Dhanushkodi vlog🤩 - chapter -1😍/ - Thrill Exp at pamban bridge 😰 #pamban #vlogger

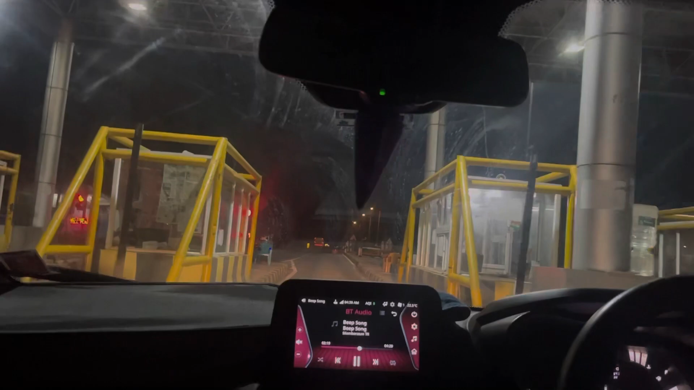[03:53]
நீங்களே பாருங்கள் டோல் வெறிச்சோடி கிடக்கு, யாருமே நிற்கலே எதுவுமே இல்லை. ஓகே நம்மளும் கிளம்பி வந்தாச்சு.
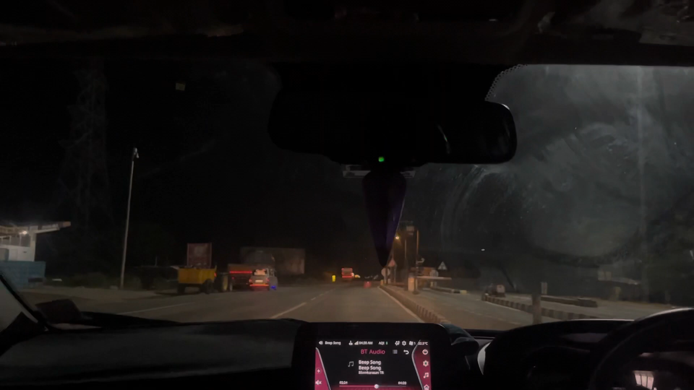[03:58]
நம்ம அப்சல்யூட்லி டோல்லாம் கட்டலை. மேக்ஸிமம் டோல் எடுக்கிறாங்களா என்னன்னு எங்களுக்கு தெரியும்.